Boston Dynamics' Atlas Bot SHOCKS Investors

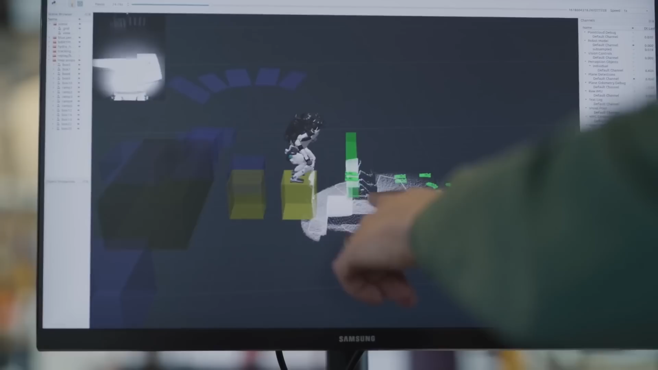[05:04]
it uses distance sensors and reflective technology called LIDAR to understand the type of movement required to get from one obstacle to the next,
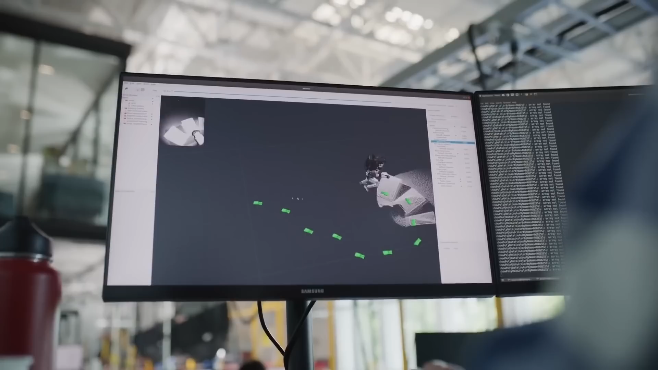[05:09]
and then it selects a movement from its behavior library, which is a collection of thousands and thousands of templates created ahead of time.